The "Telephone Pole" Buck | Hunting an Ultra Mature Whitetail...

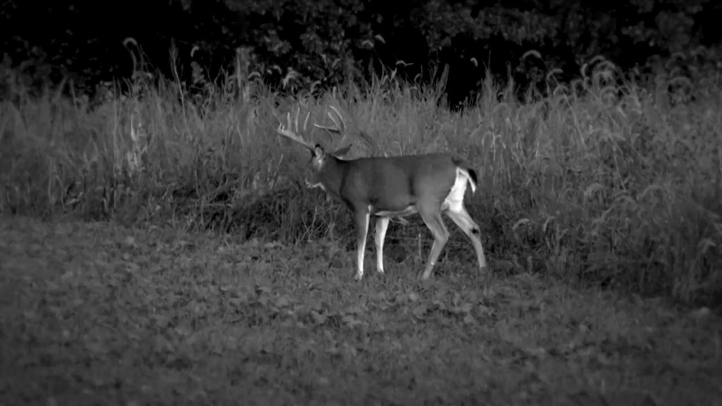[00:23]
and see if he can rattle and communicate with this buck and and get him to come to the stand this is an amazing seven and a half year old buck just a giant 300 pound animal